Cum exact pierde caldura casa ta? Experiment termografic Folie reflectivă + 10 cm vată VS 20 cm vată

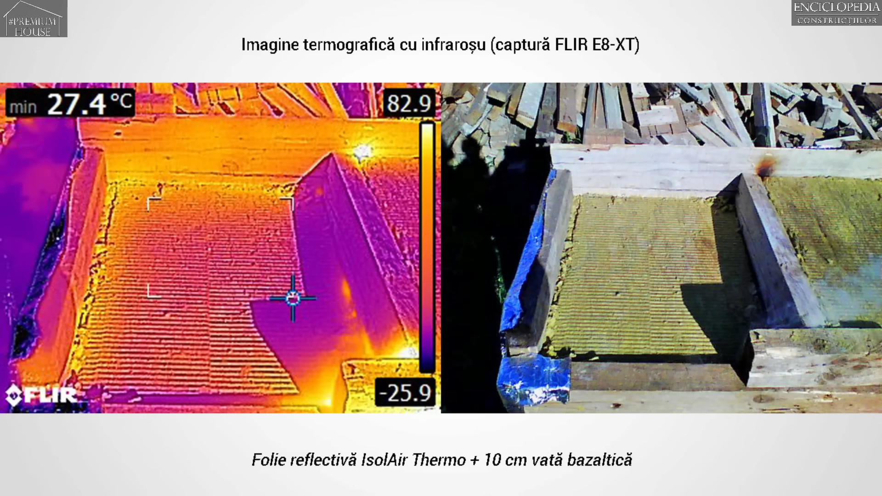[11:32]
On screen: min 27.4°C
avea o temperatură de plus 27,4 grade Celsius, iar pe suprafața vatei,
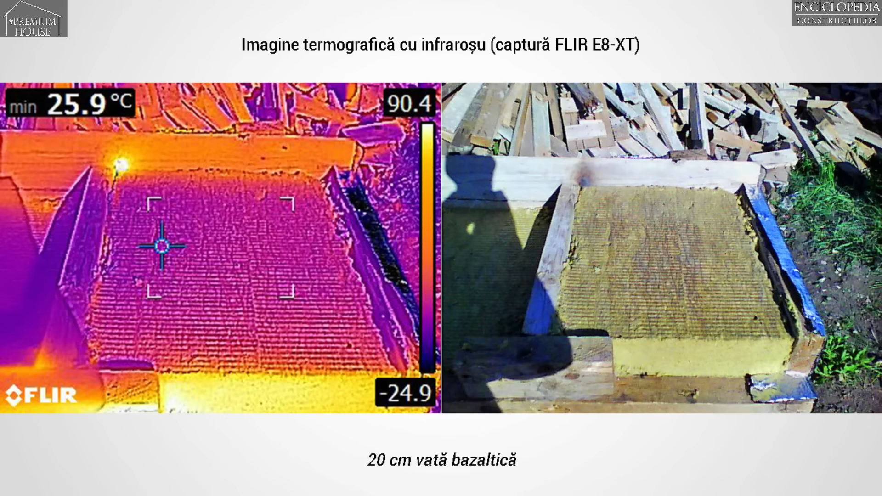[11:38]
On screen: min 25.9°C
unde avem 20 cm de vată bazaltică, aveam plus 25,9 grade Celsius.
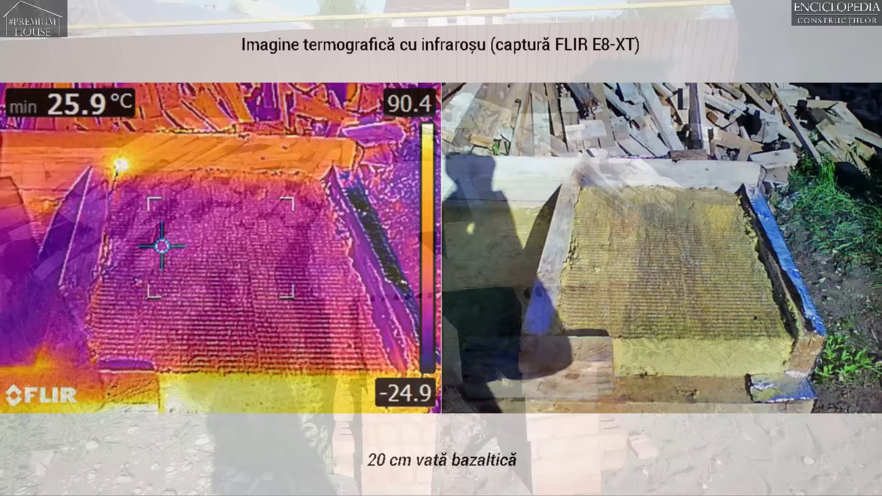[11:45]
On screen: min 25.9°C
Prima impresie este că teoria ar funcționa. Nu știu dacă se va vedea, dar sper că se vede.
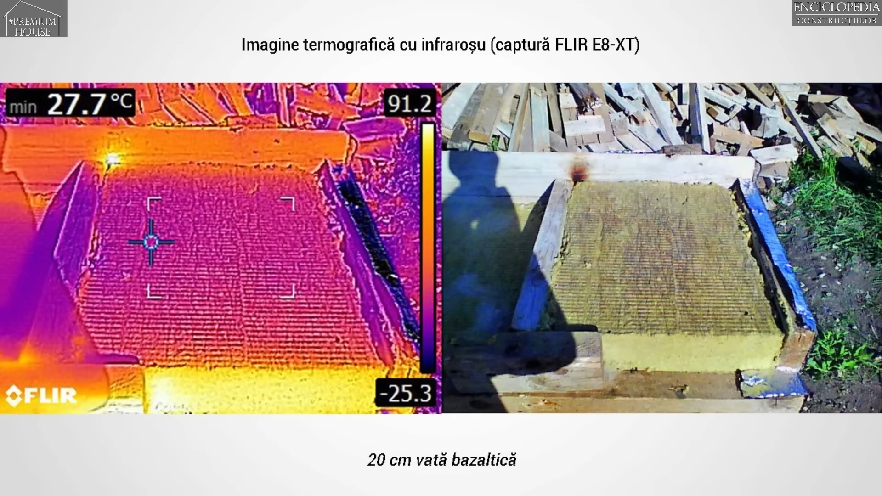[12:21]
On screen: min 27.7°C
iar în dreapta plus 27,7 grade Celsius. La fel, un pic s-au mai ridicat și aici temperaturile. Am mai așteptat puțin și am mai făcut câteva cadre și folia reflectivă plus 10 cm de vată obținea o temperatură de 29 de grade Celsius, iar 20 cm de vată, 29,1 grade Celsius.
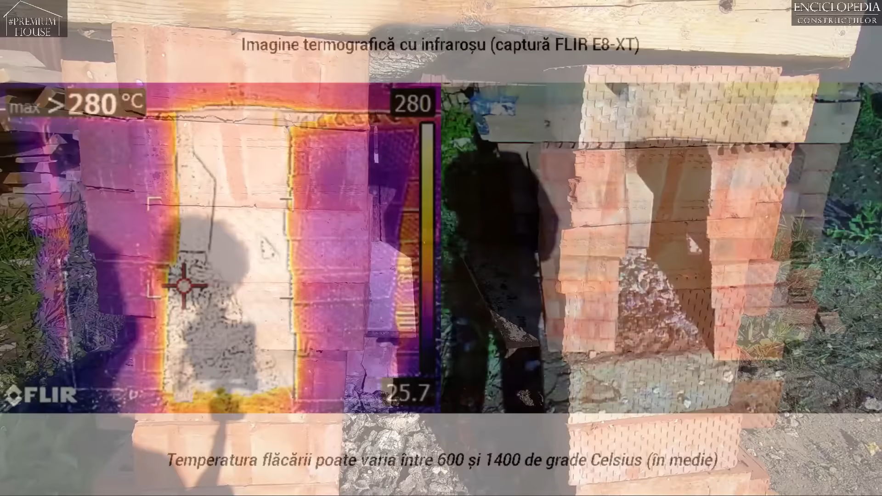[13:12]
După cum vedem și în această imagine,
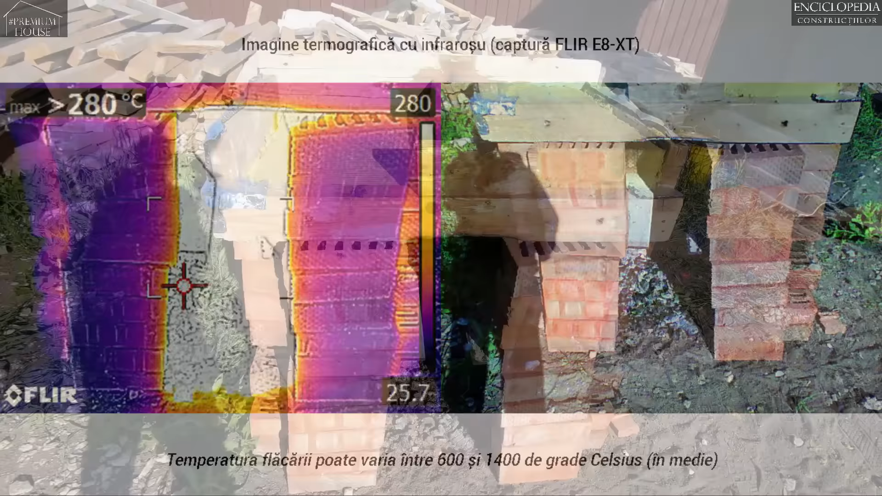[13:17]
noi vom mai aștepta încă puțin și vom face totalizările.
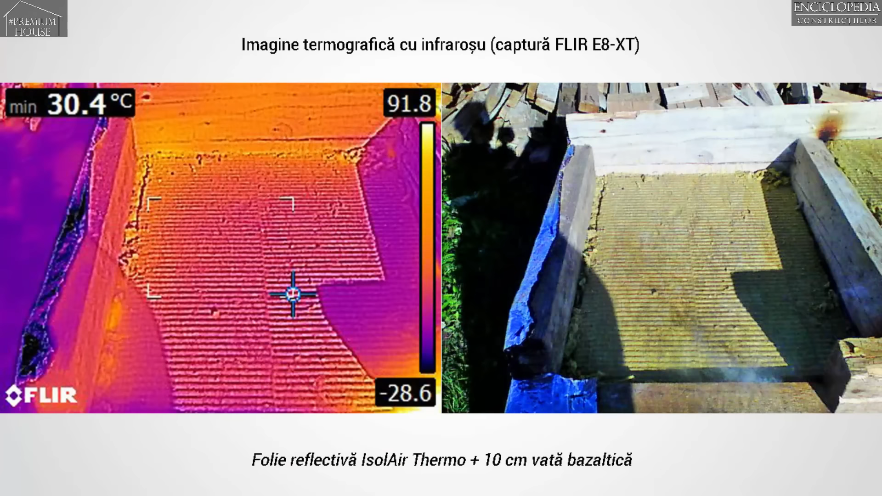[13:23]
On screen: min 30.4°C
Am mai trecut ceva căldură prin ambele structuri și în stânga aveam deja plus 30,4 grade Celsius, iar în dreapta 29,9 grade Celsius.
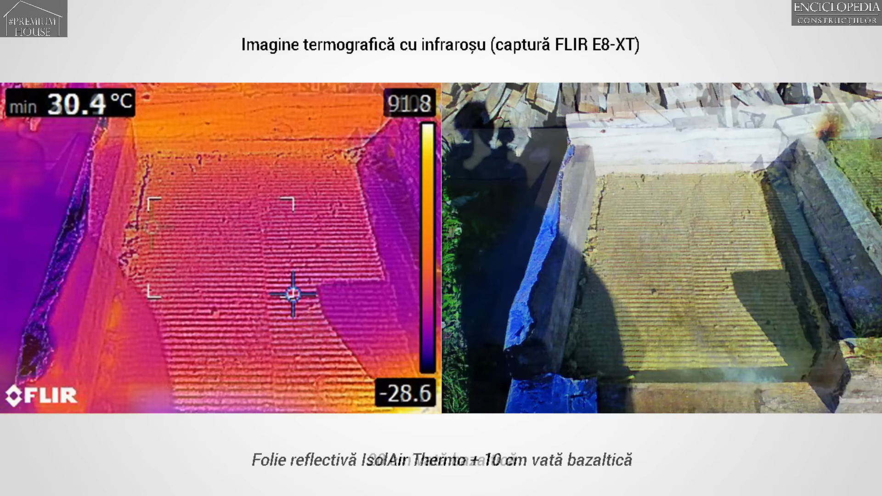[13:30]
On screen: min 30.4°C
Am mai tras câteva cadre, însă sensul a rămas același. Temperaturile erau practic echivalente, putând astfel demonstra faptul că, da,
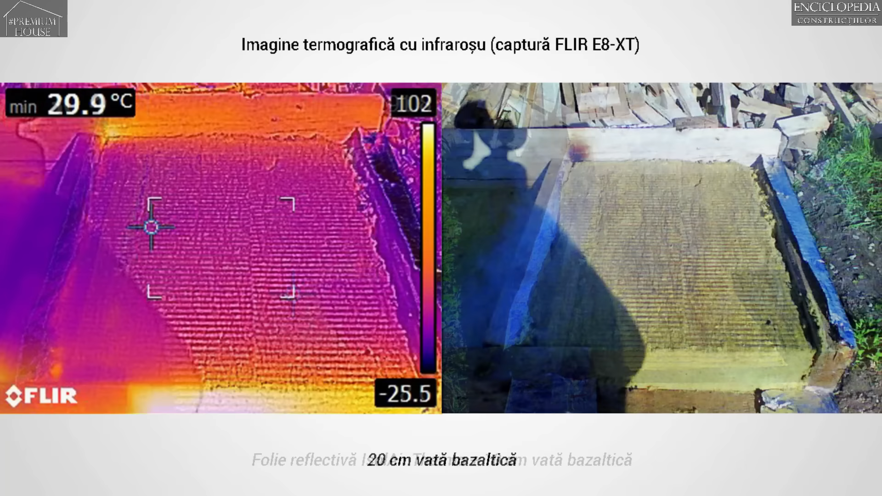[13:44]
On screen: min 29.9°C
o folie reflectivă izolaier termo poate substitui o bună parte din termoizolație.